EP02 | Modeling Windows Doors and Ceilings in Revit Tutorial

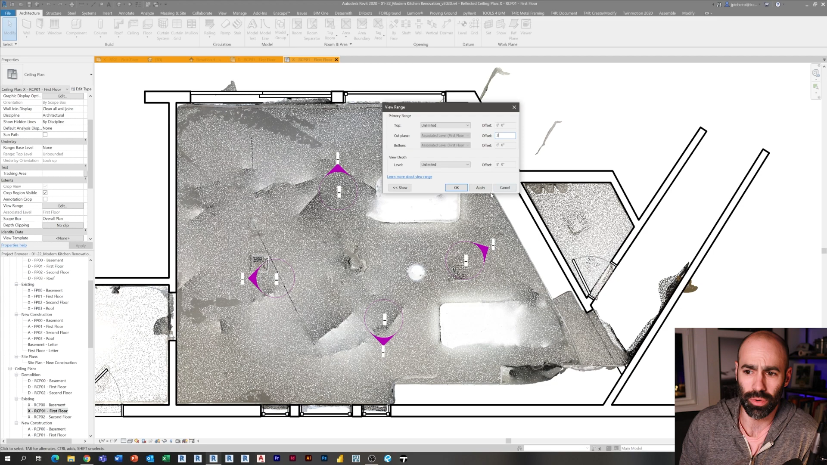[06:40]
to ceiling as a tester just my laser tape And then sometimes i'll hit a couple soffits and again that's takes 30 seconds in the field not even just to verify a couple things but
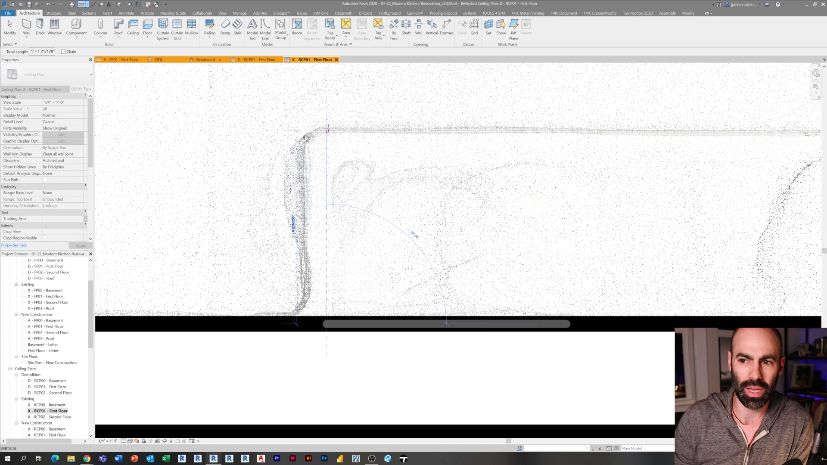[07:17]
you know making sure that your view range is not just where you're cutting
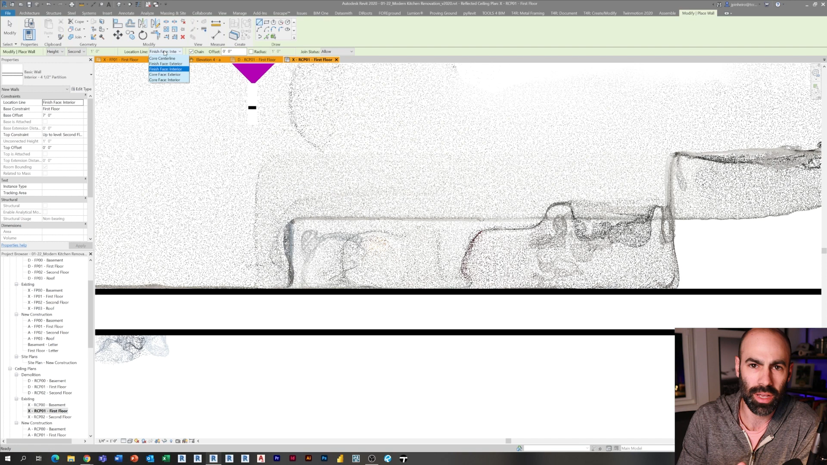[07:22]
a section or a floor plan or an rcp It's also the distance that you're seeing Because
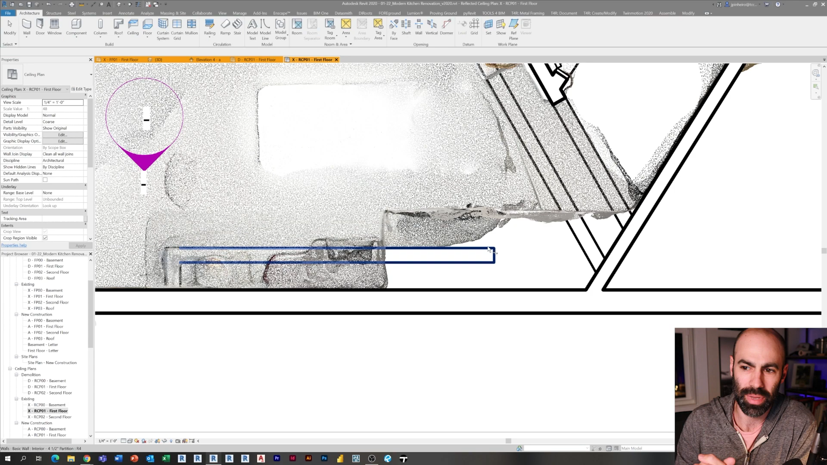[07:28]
sometimes seeing too far putting it to unlimited right away for example You know,
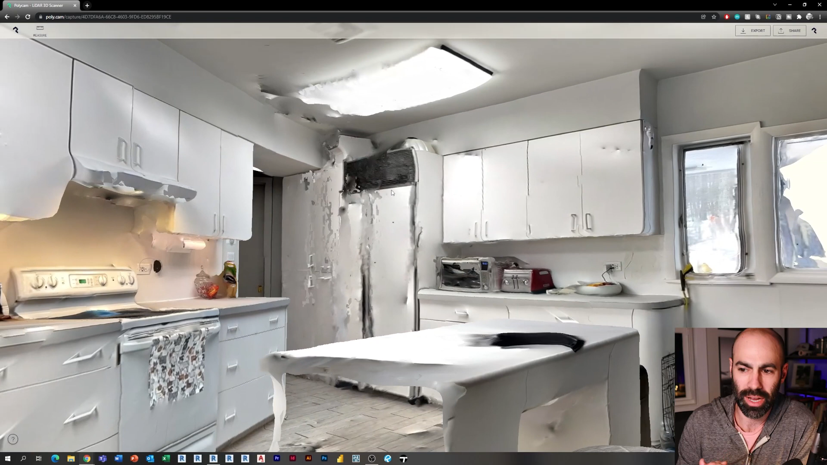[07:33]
it may actually make it harder for you to model from this point cloud You see what I did there is I just copied the wall over which is already a soffit
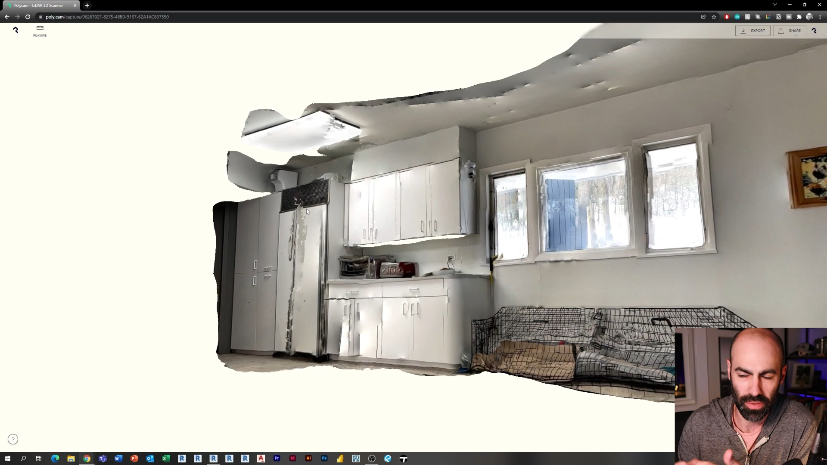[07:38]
wall at the right height This way the angle was matched and I didn't have to worry about it And then I can start looking at
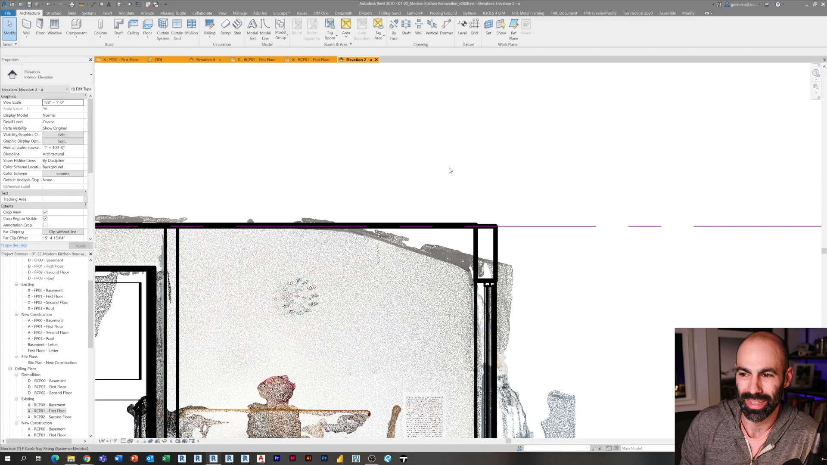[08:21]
this is the entire house basically has this this interesting ceiling
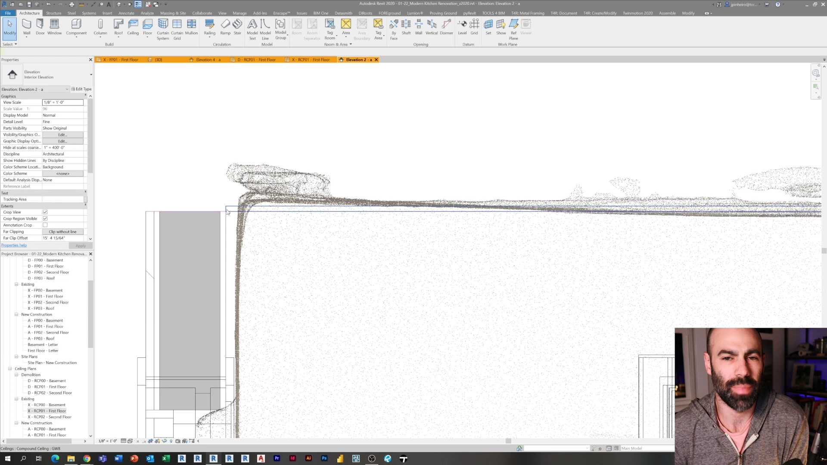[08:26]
And I remember when I was doing the master bedroom for for this client I actually did it without a laser
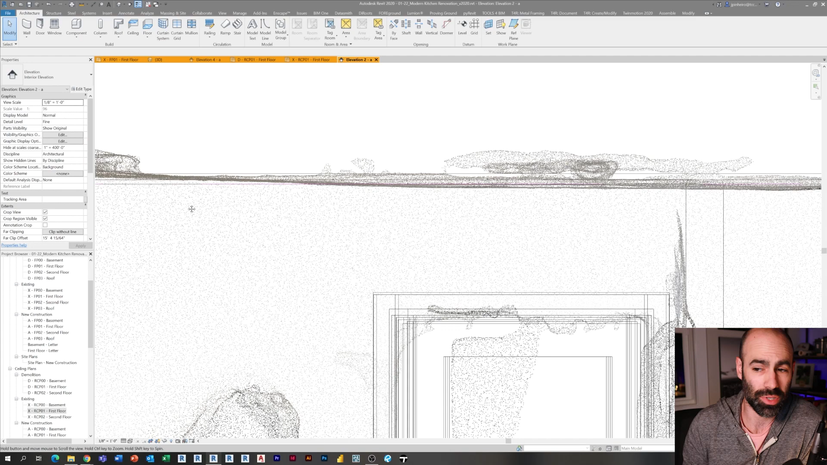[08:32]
scan and trying to get this curved angled ceiling detail Um, uh was extremely challenging Um, so here at least now I can cut a section and look at it and now it's just a matter of okay How do I want to model it?
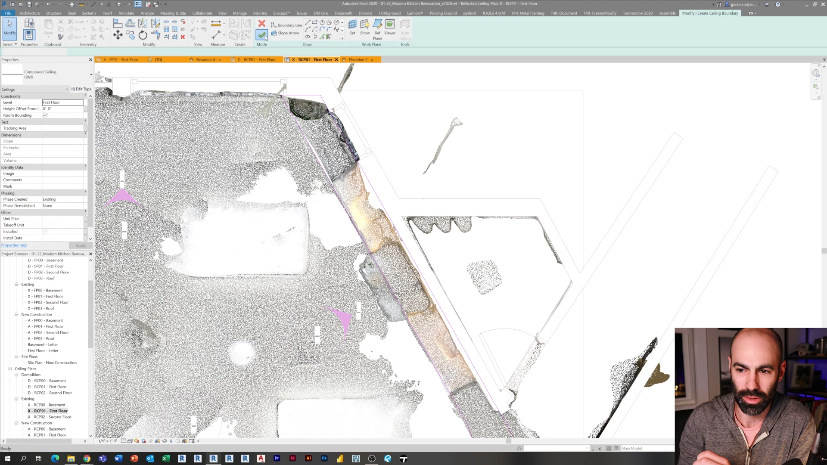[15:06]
this is just a flat soffit as you saw from the photos I'm going to set the height to what it needs to be and of course,
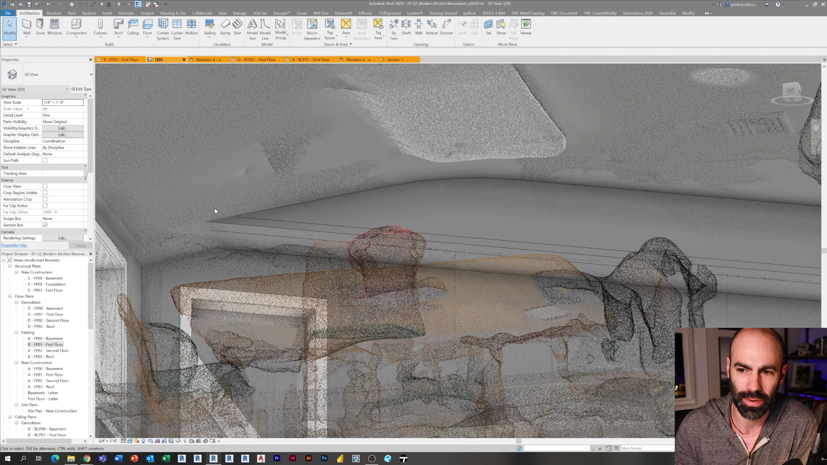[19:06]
is so now this looks pretty much just like just like the scan so here we are we've got our ceilings in now we've got our windows we got our doors